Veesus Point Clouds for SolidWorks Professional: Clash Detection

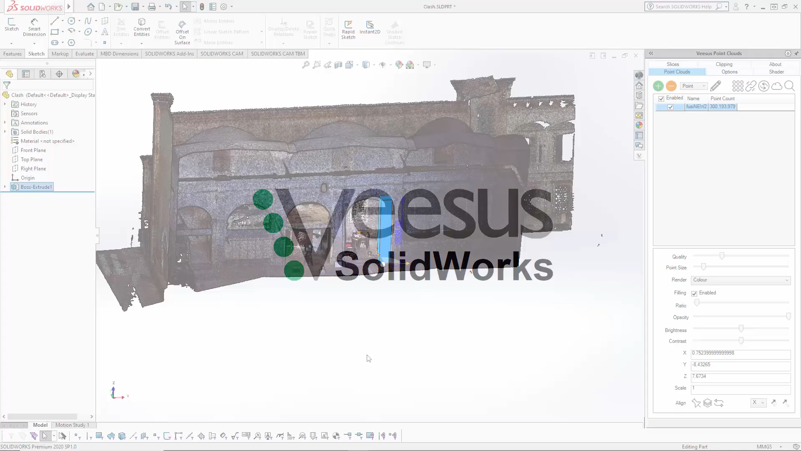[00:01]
Point clouds for SOLIDWORKS clash detection
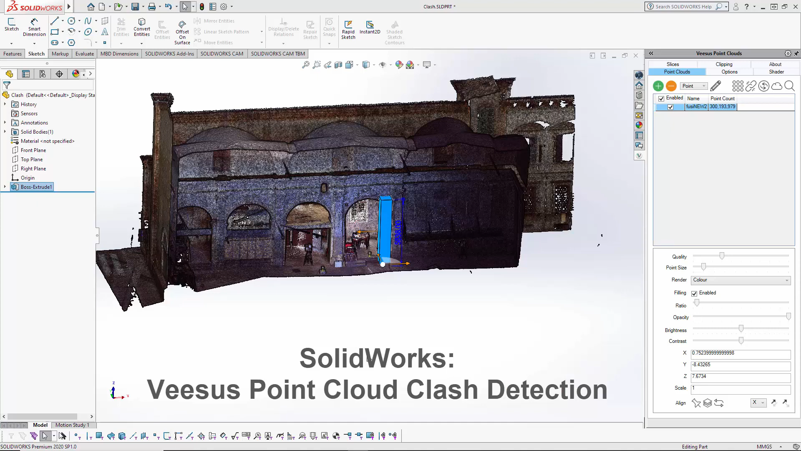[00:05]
so in this example here we're going to see a native SOLIDWORKS
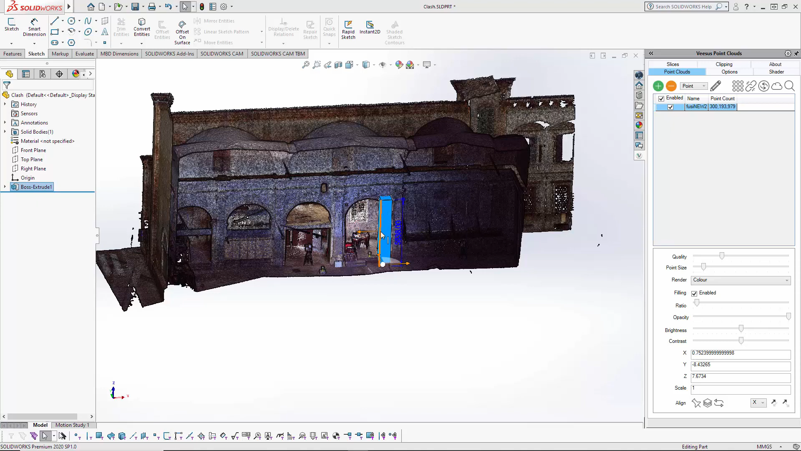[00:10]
entity here this extruded box show clash with the loaded point clouds or point cloud in this instance here so here we have our box and obviously this is our point cloud here so now if you go to the point clouds tab you'll see if you hover the mouse there there's clash and there's also convert clashes so talk about that in a moment so if I just turn on clash you'll
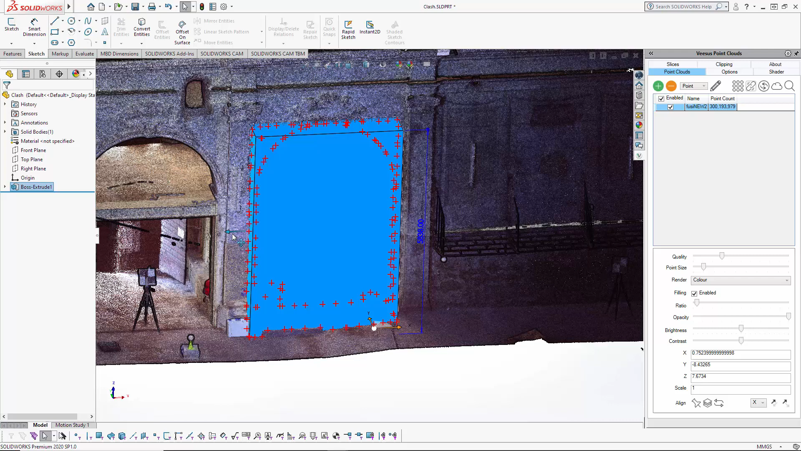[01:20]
see the clash you can actually see the shape of the point cloud behind there so if I just move that back you'll see it's where the clash is now not happening the red X's are taken away
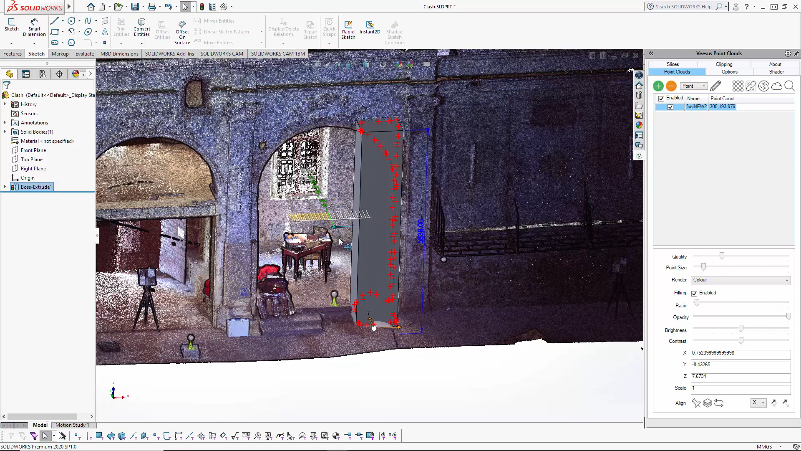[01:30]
and as I move back across they're put back in so you can see the shape of the arch that was perfectly showing the clash they can turn that off and you can turn it on now with it turned on there'll be a slight performance here if you start moving around the point cloud so if you've done with your clash detection we do advise that you turn it off so moving on to the convert clashes which I mentioned earlier what this does very simple all these X's here detecting the clash they were turning
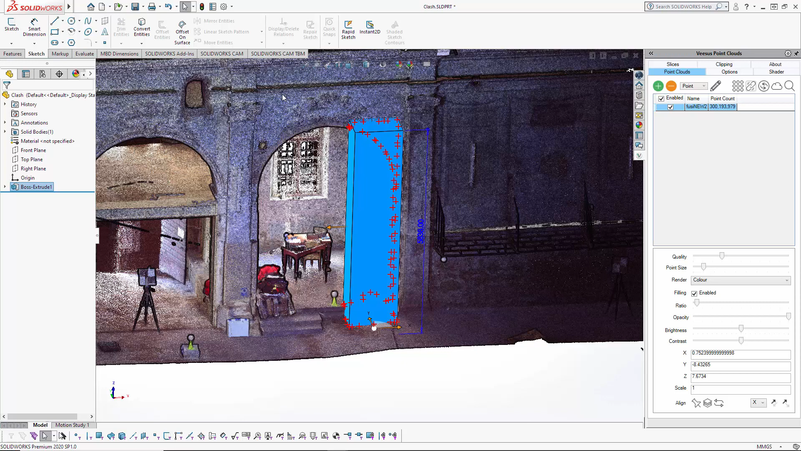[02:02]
to native points within Solidworks so if we just have a 3d sketch here I've done here now if I make sure these are turned on which they are simply click convert clashes I'm now going to turn off clash detection and now you can see these here are actually native